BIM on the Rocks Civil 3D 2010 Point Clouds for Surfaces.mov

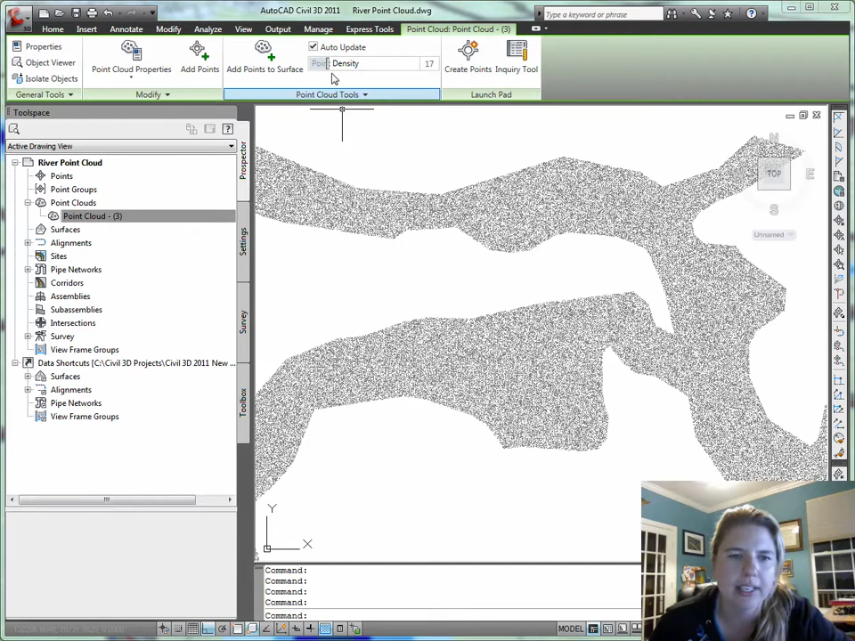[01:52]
So, when I select the point cloud, I get the context-sensitive panel where I can crank down the visible point density so that I can refresh a little bit better or, you know, crank it up when I want to zoom in on an area.
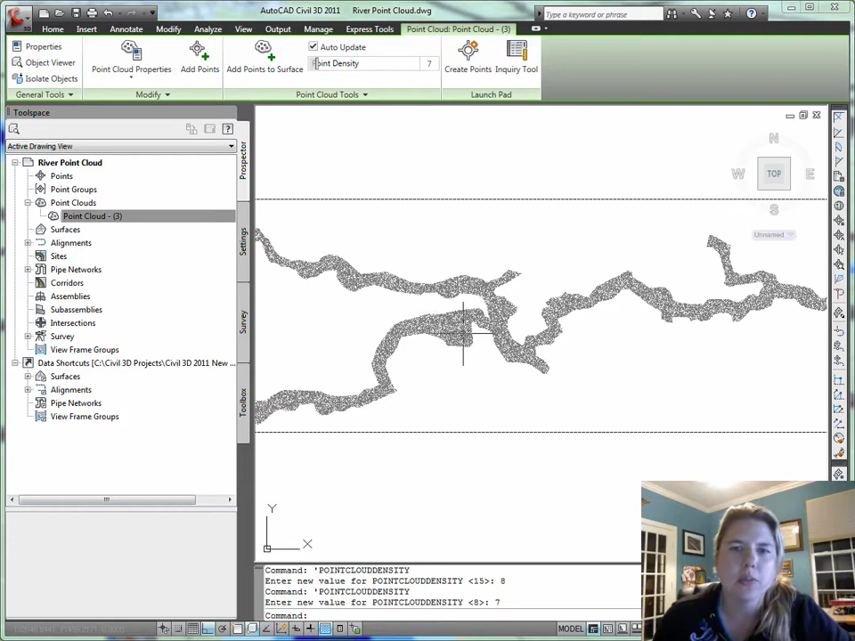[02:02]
Now, when I use the build from surface tools, it's going to build based on what's visible. So, if I do make a change to the point density or
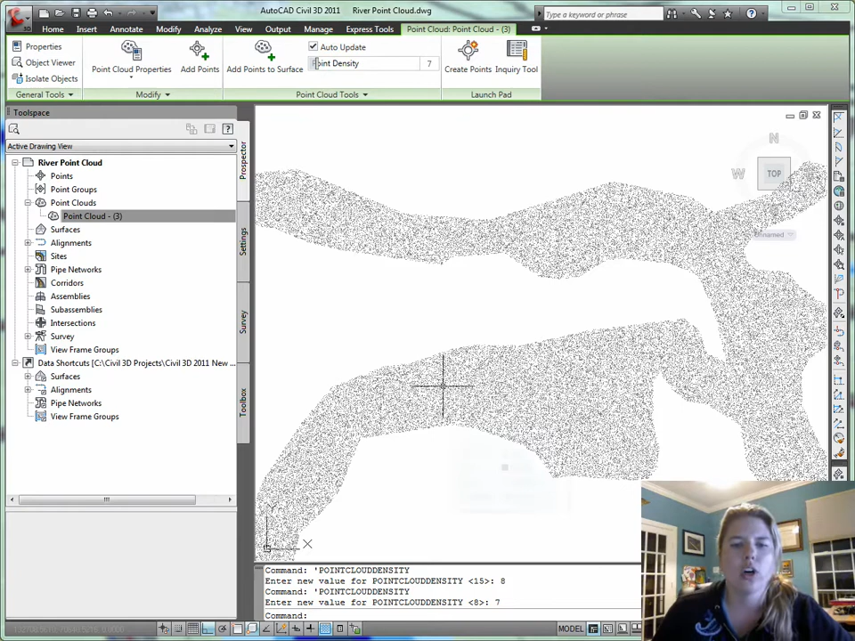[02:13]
maybe make a style that only selectively shows me certain points in my cloud, that's what it will use to build a surface. So, that's pretty handy, a lot easier than the blind way of, you know, referencing that point file to build the surface or, even worse, bringing them all in as cogo points.
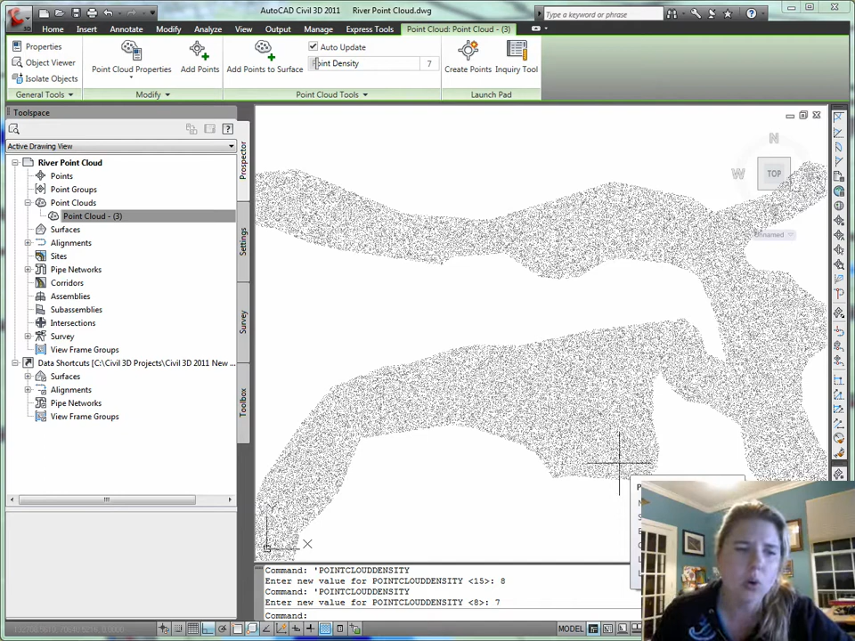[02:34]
So, I can get a feel for my point cloud. Then I can use an elevation range style.
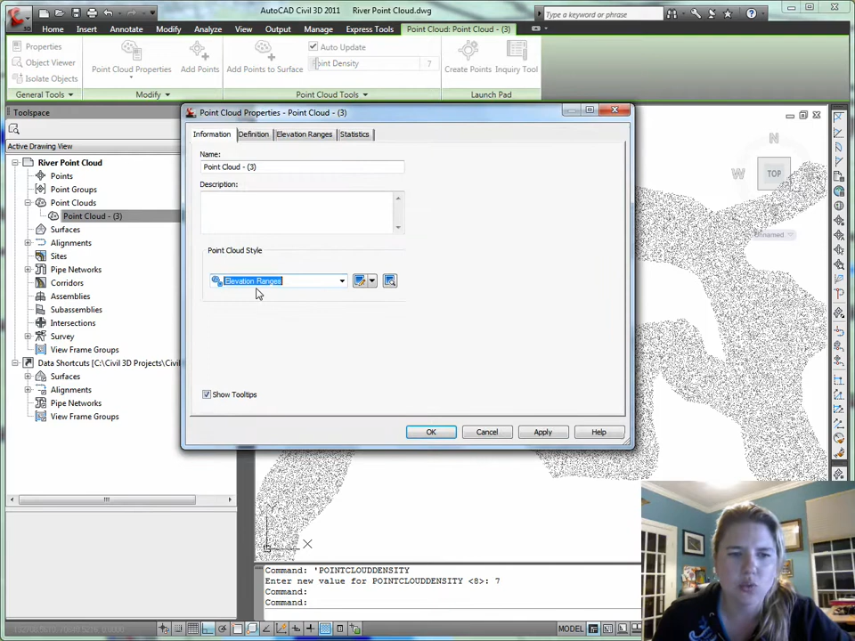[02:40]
So, very much like a surface elevation range style.
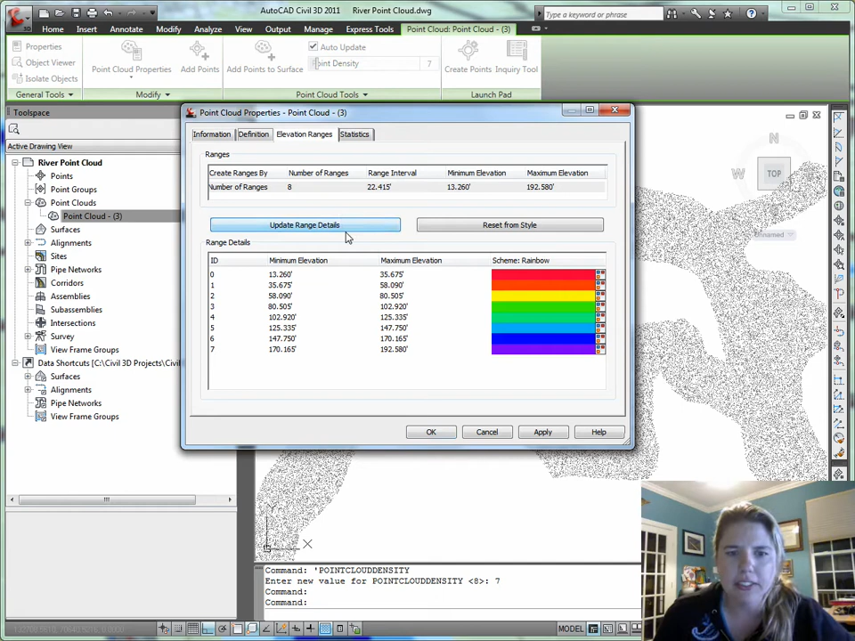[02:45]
I can build a style that's going to show me elevation ranges. So, I can get a feel for what's happening across my entire data set.
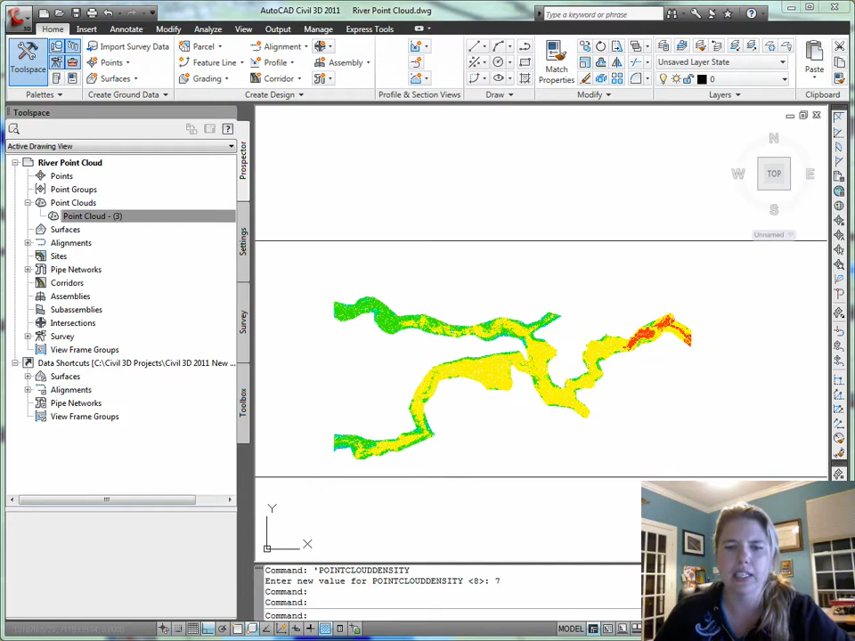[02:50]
And maybe make some exhibits this way instead of feeling like I have to make a tin, do a surface analysis, and go from there.
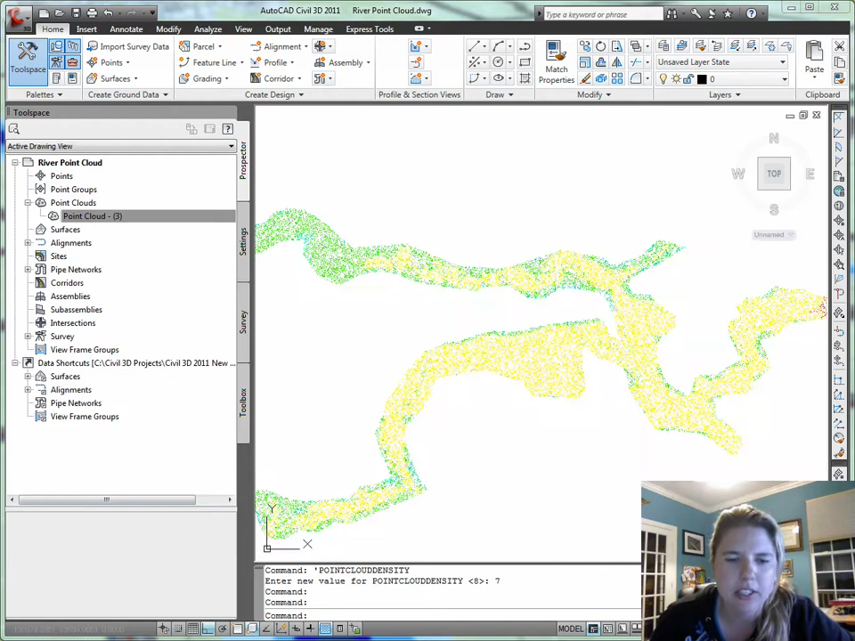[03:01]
So, let's say this particular area was what was most important to me. And, of course, you can flip this in 3D and look at it and do everything that you want to do. But I just want to build a surface from, you know, the stuff in this area. So, if I pick my point cloud and right click, I can get add points to surface, build a new surface, you know, existing ground from point cloud, just so I know what I'm doing.